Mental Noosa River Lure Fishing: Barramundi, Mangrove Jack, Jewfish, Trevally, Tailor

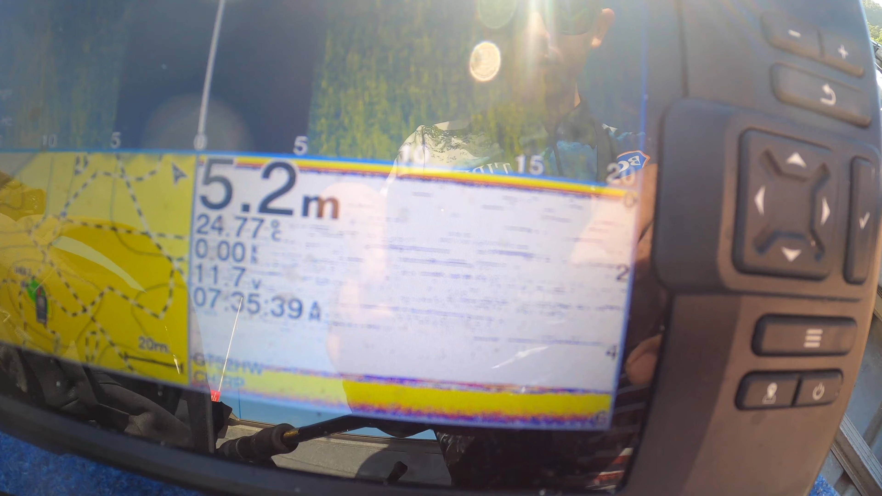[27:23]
On screen: depth 5.2 m
So sitting in 5 meters, there's a tiny bit of stuff on the bottom. I'm not really sure what it is, but it could be like a jew or two. I'm moving really slowly, so that's why the marks are so long.